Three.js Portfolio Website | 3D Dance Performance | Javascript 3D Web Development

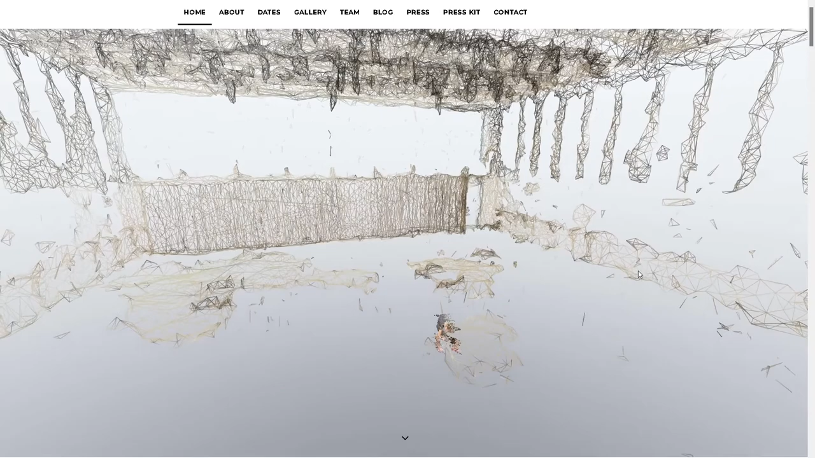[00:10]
So basically, we have this 3D room. I don't know what this is, but this is all about. When I move my mouse to the right, it starts paneling somewhere.
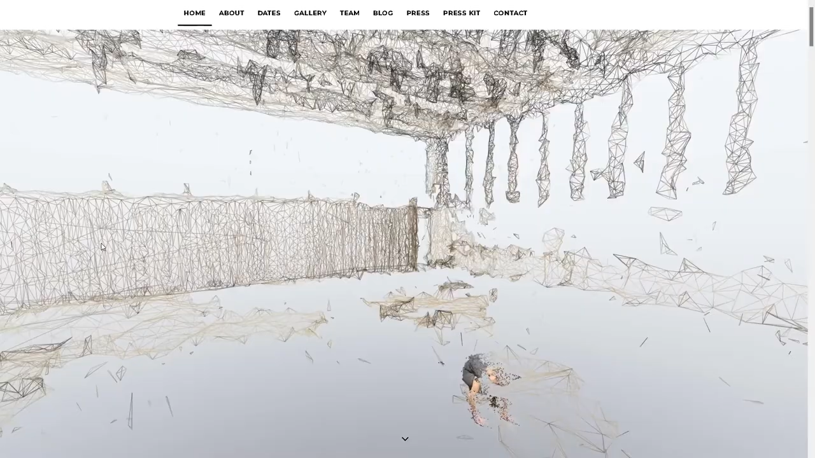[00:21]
So when I move it to the left, we start floating to the left. This is a 3D person.
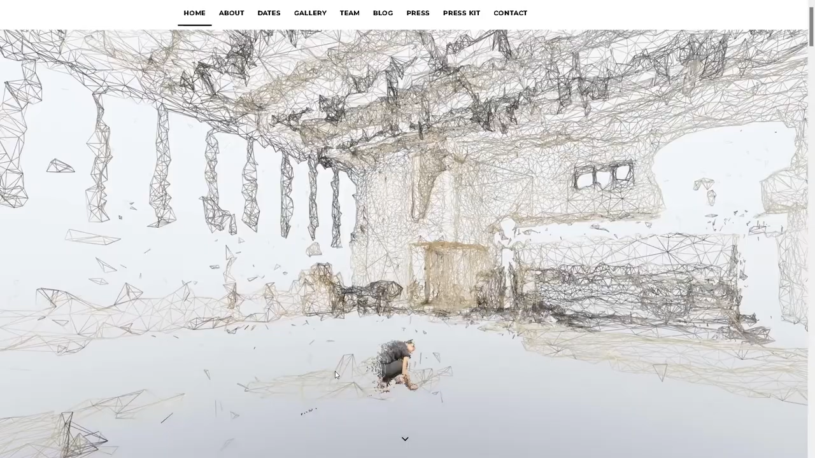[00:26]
I actually like the whole geometry and the triangles and stuff like that.